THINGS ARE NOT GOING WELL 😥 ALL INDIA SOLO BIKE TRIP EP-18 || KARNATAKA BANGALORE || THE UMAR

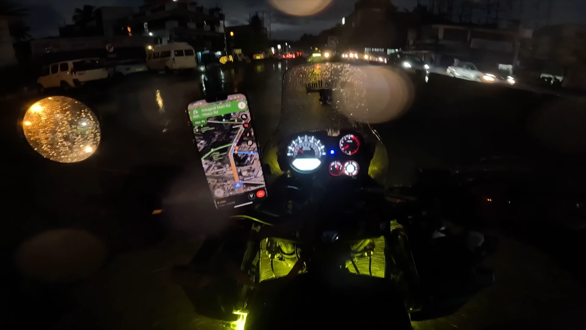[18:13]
ओए होए होए होए होए होए, फिर से बारिश, सैलाब है सैलाब।